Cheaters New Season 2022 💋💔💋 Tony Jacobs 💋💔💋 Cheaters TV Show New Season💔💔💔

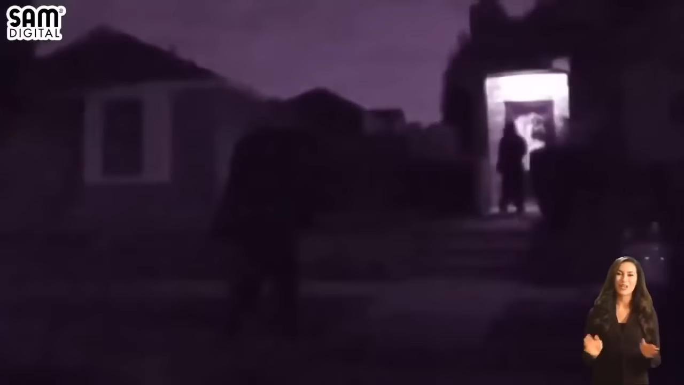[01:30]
The driver greets Brianna at the front door.
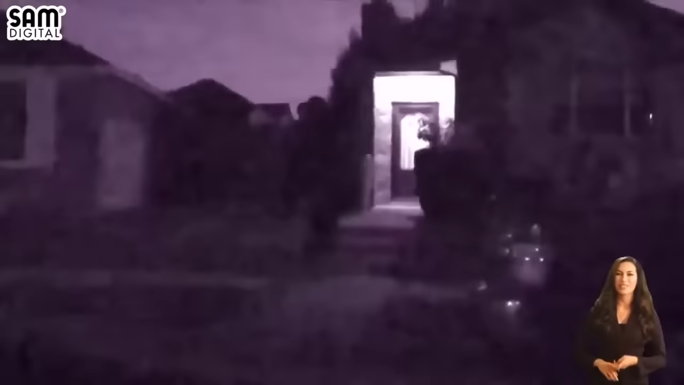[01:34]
The pair drive away, unknowingly tailed by Cheaters' investigators.
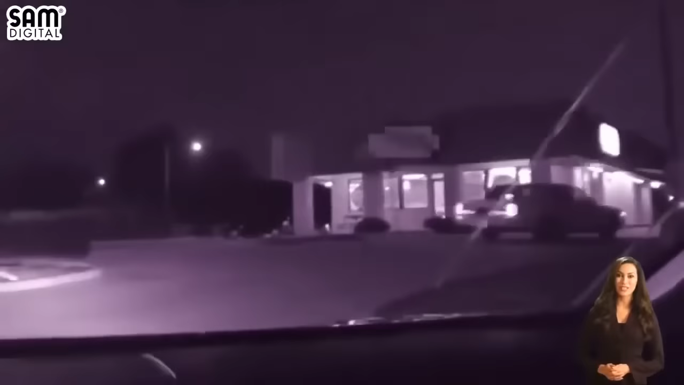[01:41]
Followed to a nearby restaurant, the suspect and her dinner date grab a table inside. When we first met, I knew she was younger than me, and I knew that that'd probably be a problem somewhere down the line,
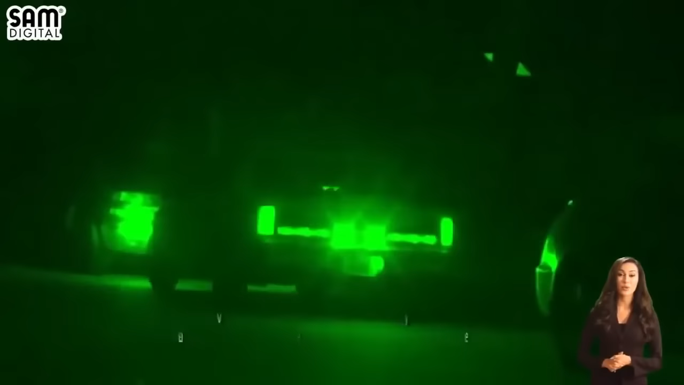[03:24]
The male from previous surveillance arrives to pick up Brianna. The man holds the door open as the suspect climbs inside his car.
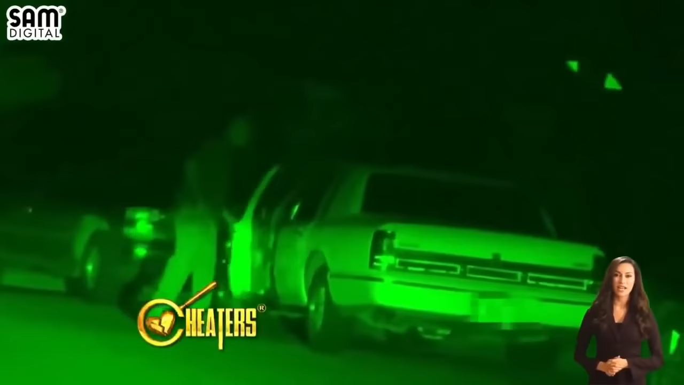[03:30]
Brianna gets whisked away to a neighborhood park.
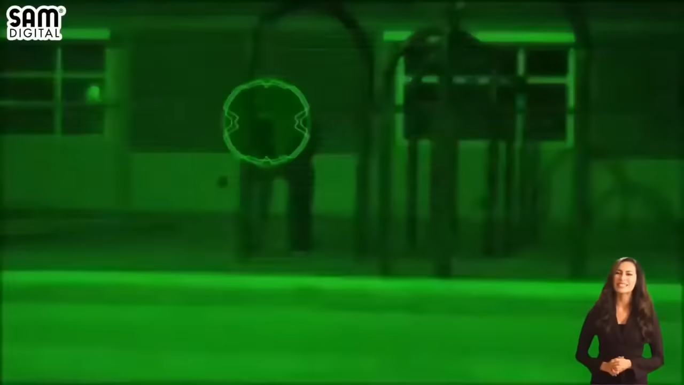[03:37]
At the swing set, the man, now identified only as Enrique, kisses Brianna passionately. The pair spend some quality time at the park.
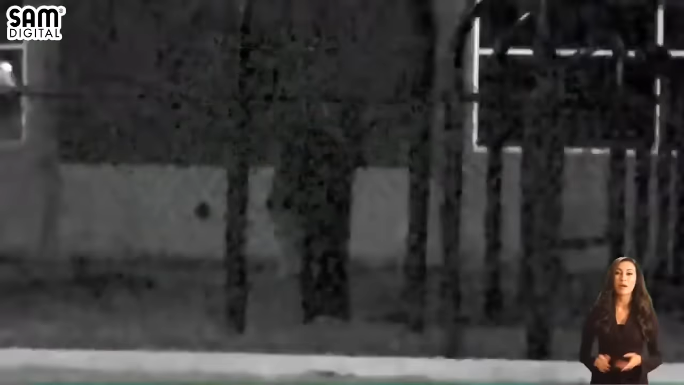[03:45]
Eventually, Brianna and her swing date leave the park. Enrique returns her to her parents' home.
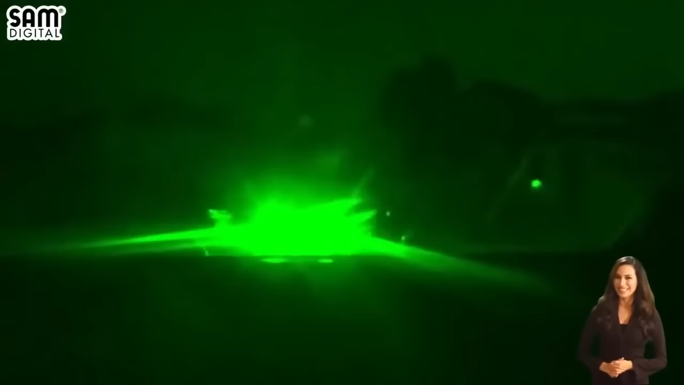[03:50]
Brianna invites her date to spend the night, and Enrique accepts.
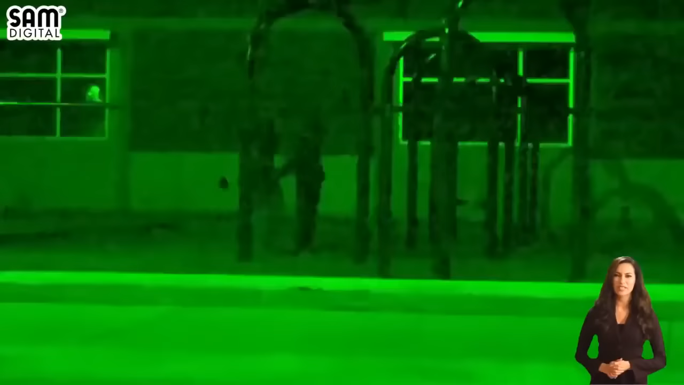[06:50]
All right, well, they arrive at a playground, park the vehicle, go over by the swing set, begin to kiss, hug, and get very close. And during this time, Tony, she receives a phone call, which you're about to hear is the audio from that conversation. Tell me if you can remember this at all. Right. Hello?
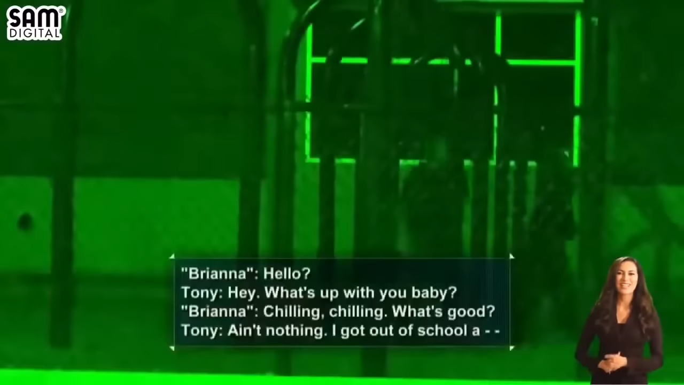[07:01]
Hey, what's up with you, babe? Chilling. What's good? And I got school a little early. I'm thinking about coming by getting you. Well, I'm not even at home right now. All right, where you at? I'll come get you.
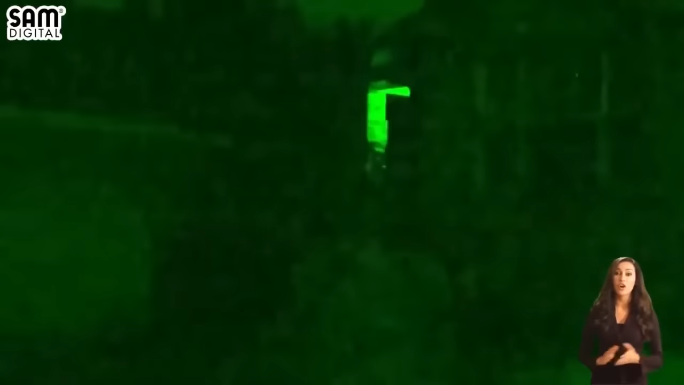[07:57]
Yes, he stays the night. Sick dad in the bed and everything. Stays the night. No respect.